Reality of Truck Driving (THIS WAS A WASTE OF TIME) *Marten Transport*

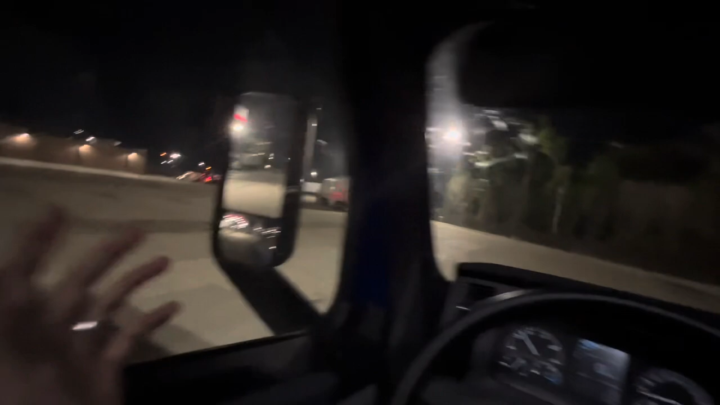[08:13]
Yeah, we're going to drop this thing off tomorrow morning because I didn't have enough time since we did lose a lot of time over there. But we ended up making it to this QT. We've been here before, if y'all remember, a couple of videos ago. So, yeah. So, we made it here. I didn't really find parking. I made some parking right next to these trucks with that one and this one right here.